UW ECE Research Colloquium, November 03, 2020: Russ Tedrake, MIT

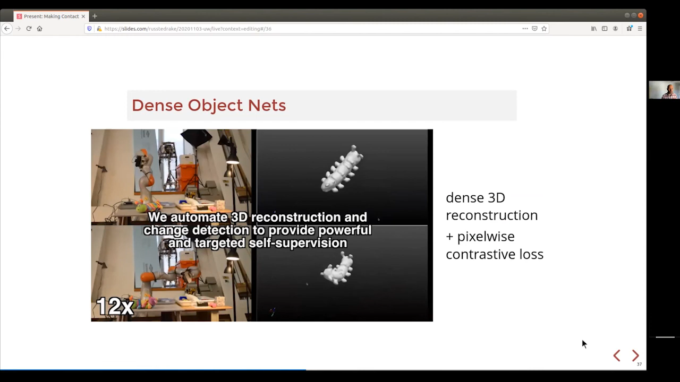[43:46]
Russ Hedrick, Just starts waving itself around or we can do this in a multi camera setup also but but we basically have the robot wave a camera around a static object.